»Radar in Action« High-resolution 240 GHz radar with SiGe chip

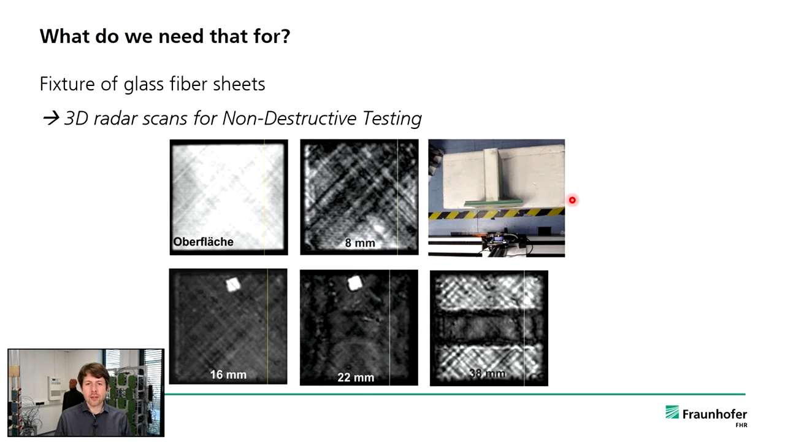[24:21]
We can, in 3D, reconstruct images and use that for looking into material science. But of course, we can also use it for other applications. Like, for example, here, an application you might be aware of.